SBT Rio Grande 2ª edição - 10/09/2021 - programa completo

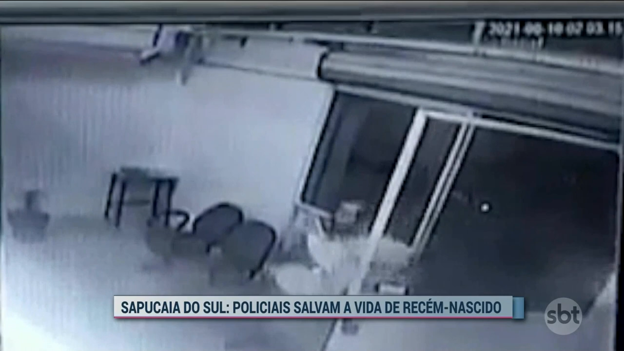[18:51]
Foi por volta da 1 da madrugada de hoje. Os pais do bebê chegaram desesperados ao batalhão, tá aí a correria, porque a criança havia se afogado com leite materno. As câmeras aí registraram todo o momento em que o pequeno Henry Miguel foi socorrido pelo soldado Soares, enquanto outros policiais providenciavam aí uma viatura para levar o menino para o Hospital Municipal de Getúlio Vargas. Durante o deslocamento, Miguel retomou a respiração normal, graças à manobra executada pelo soldado,